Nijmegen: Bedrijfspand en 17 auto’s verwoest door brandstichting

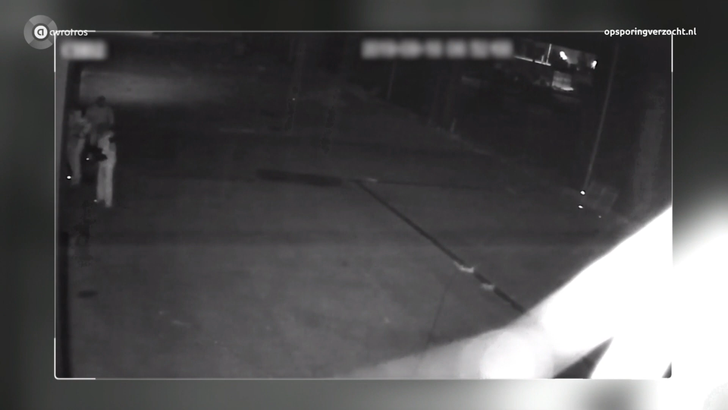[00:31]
Rond een uur of vijf gaan er drie personen met bivakmutsen bij de loods van een ondernemer aan de slag. Blijkbaar willen ze de boel openwrikken. Opvallend, wat heeft deze man toch op zijn mouw? De kleuren zijn door de nachtstand van de camera vertekend. Mogelijk dragen ze dus in werkelijkheid donkere kleding. Deze man draagt sowieso een Nikejas. Vooral opvallend hun samenstelling en bijvoorbeeld manier van bewegen. Zeker de voorste en de achterste lijken heel breed. En met name die laatste loopt best apart. Zo drentelen ze in totaal wel een kwartier rond de loodstaar in Nijmegen.
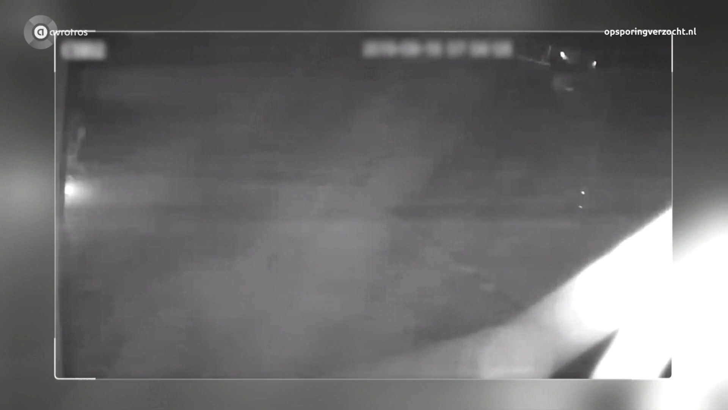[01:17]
Pas een paar minuten na hun vertrek volgen er explosies.
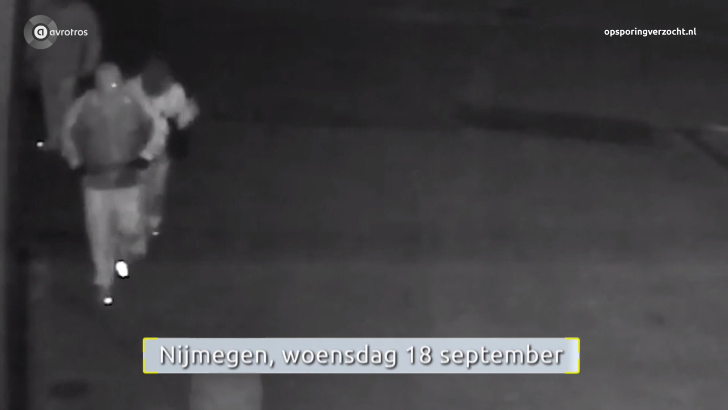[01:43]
Overigens, de politie denkt dat dit mannen zijn, maar zeker weten doen we het pas als ze zijn aangehouden.